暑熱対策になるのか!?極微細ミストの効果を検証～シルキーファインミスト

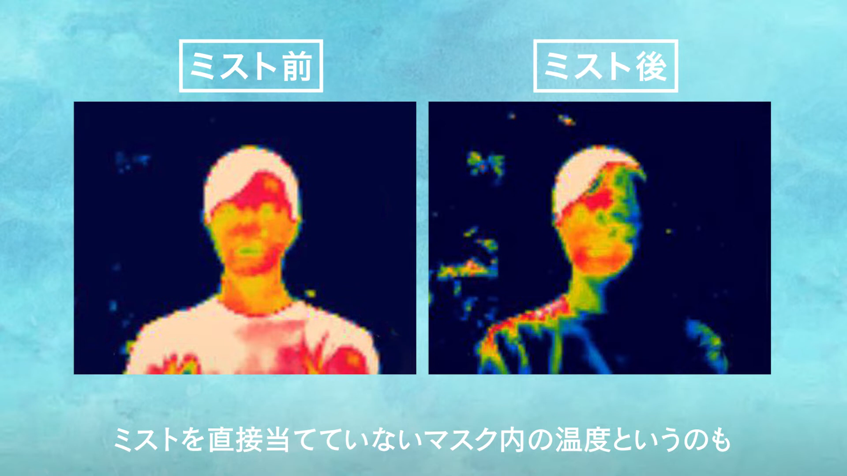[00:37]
内の温度っていうのも下がっているということが分かりました。